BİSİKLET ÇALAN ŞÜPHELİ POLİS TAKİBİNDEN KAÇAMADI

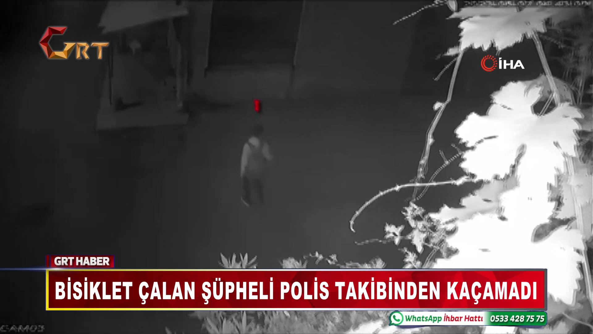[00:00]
Olay Gaziantep'in Şahinbey ilçesine bağlı Özgürlük Mahallesi'nde meydana geldi. Bir araç içerisinde bisiklet olduğunu fark eden şüpheli arabanın içine bırakılan bisiklete yöneldi. Bisikleti gözüne kestiren hırsız rahat tavırlarıyla bisikleti çalarak kayıplara karıştı. Hırsızlık anı ise güvenlik kamerasınca saniye saniye kaydedildi. Olayın şüphelisi olduğu tespit edilen EE isimli şahıs yakalanarak yapılan yasal işlemlerinin ardından tutuklanarak cezaevine gönderildi.